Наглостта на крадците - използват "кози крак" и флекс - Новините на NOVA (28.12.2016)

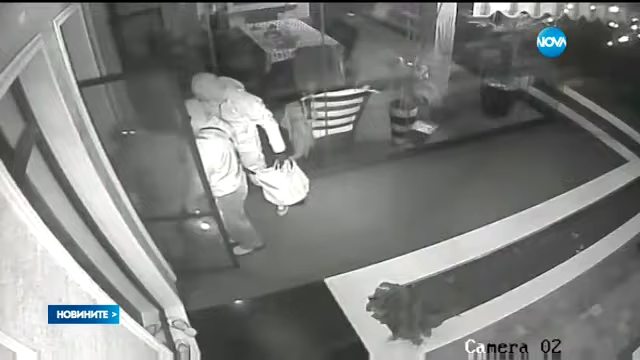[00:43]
Брутален обир в богат столичен квартал. Кръцци разбиват врата с така наречения козикрак.